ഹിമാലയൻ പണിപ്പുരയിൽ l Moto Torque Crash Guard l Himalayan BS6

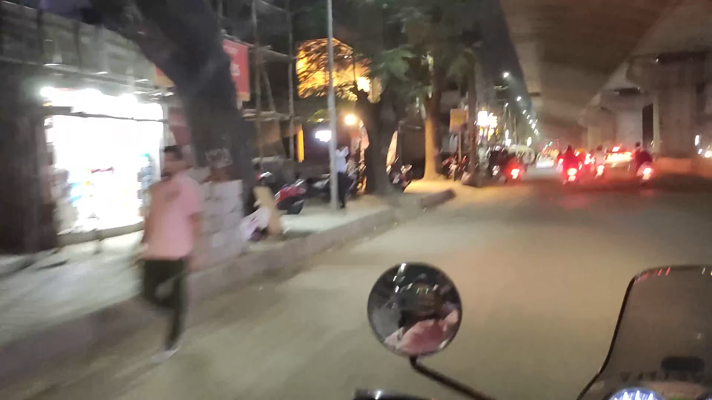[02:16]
HTRZ മൂഡ്സ്, ഇതാണ് ഞങ്ങളെ BTM ഷോപ്പ്. മിസ്റ്റർ ട്രാവൽഫ്ലൈ ഇവിടെ വണ്ടി വെച്ചുകൊണ്ടിരിക്കുകയാണേ.